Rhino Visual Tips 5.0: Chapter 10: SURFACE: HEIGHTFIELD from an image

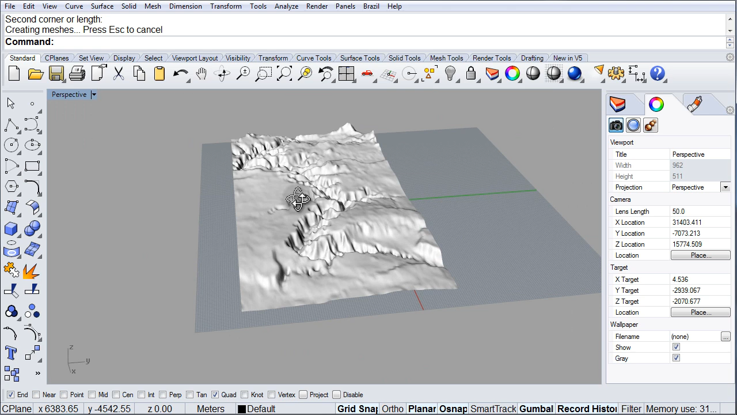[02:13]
see right now I have this surface based off of that height map that I downloaded.
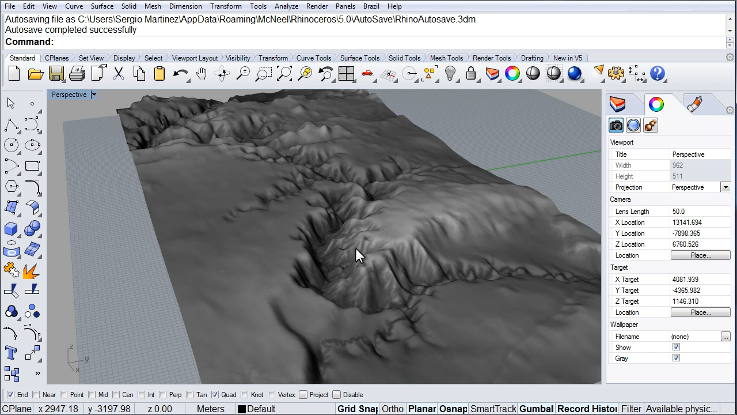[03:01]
I could also go in with this image, for example, into like Photoshop, and colorize it. Give it some color. Give it the orange ground color of the Grand Canyon, of all that area there, all that rock, and everything. Give it some color. Give it some color, and then apply it, and then I would have a color view of the Grand Canyon.
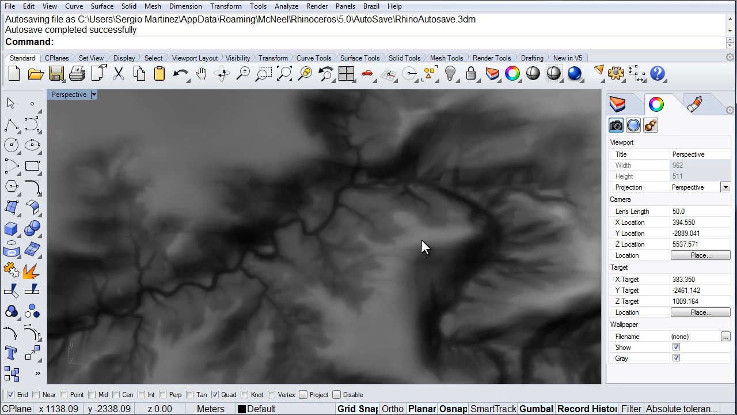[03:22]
And as you can see there, we can see the whole little path down there, and all the detail.